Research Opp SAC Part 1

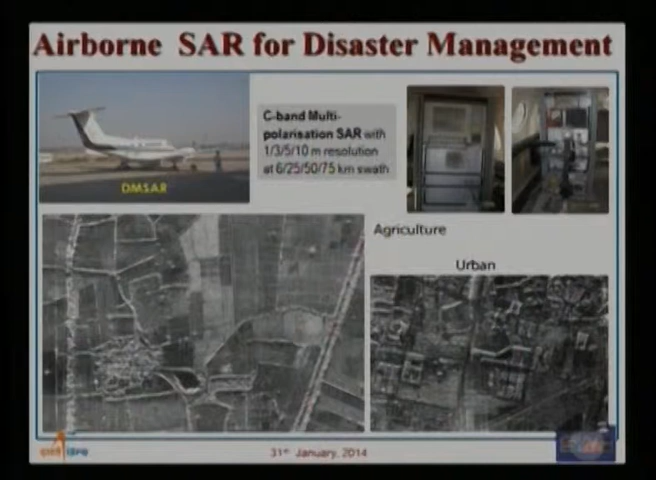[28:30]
And you can get images of again very high resolution of even one meter or less. Next. Next. Next. Now coming to remote sensing and set com.